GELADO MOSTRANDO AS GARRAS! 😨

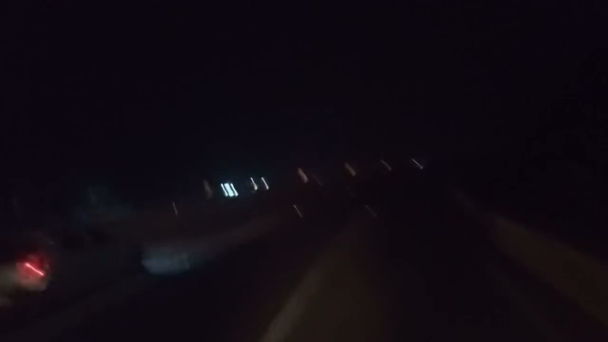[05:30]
Aqui é Guarulhos. Fazer um passo a passo aí. Meu amigo, o GPS ligado direto.
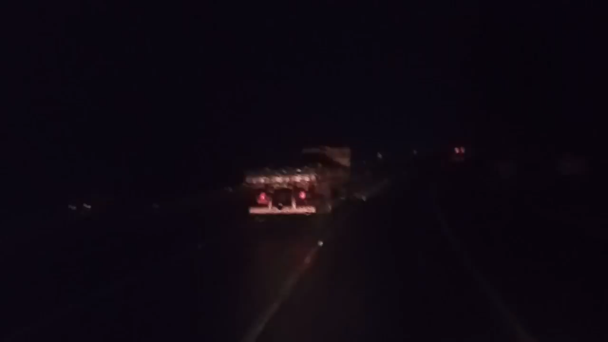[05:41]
Aqui é terminando de descer a serrinha. Serrinha do Mariporã já. Está chegando aqui no Guarulhos. Daqui a pouquinho vão pegar a Dutra ali. Eu não sei onde é o endereço, mas pelo que eu vi ali no GPS, vão passar por baixo da Dutra, subir ela e pegar a sentido Rio de Janeiro. Botei no GPS ali um...
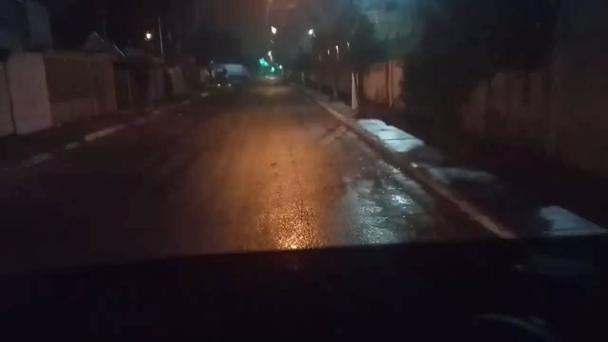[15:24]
Caiu falando bobares aí, vocês assistindo o quê, né? Aí, estamos indo aí. Nós estávamos até lá perto do final. Vamos pegar para a esquerda. Depois, nós pegamos para a direita de novo e saímos lá na marginal da Dutra, pelo lado de cá. Eu acho que toda essa putaria que nós estamos fazendo aqui, entrando por cima, rodando por baixo e vindo aquela coisa toda, é só para poder pegar a marginal da Dutra pelo lado de cá. Sentindo o rio, mas pelo lado de cá, entendeu? Eu acho que é mais ou menos isso que vai dar. Agora, lá naquele final, nós vamos cambar para a esquerda.
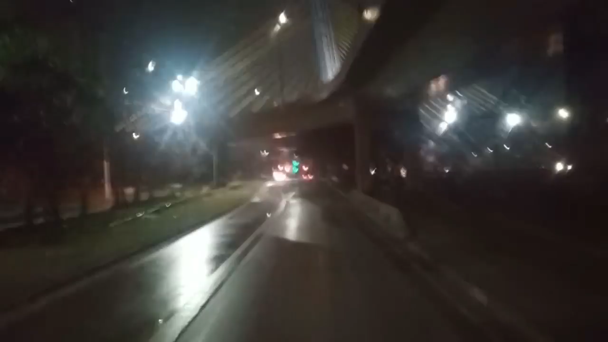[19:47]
E aí? Lá fechou. Mas eu acho que é só para quem vai entrar. Eu acho que para nós aqui está limpo ainda. Vamos ver. Ou não. É. Para nós está limpo. Para nós é o de baixo lá. Olha o rapaz da noite. O rapaz da noitão aí. Olha aí. Dutra.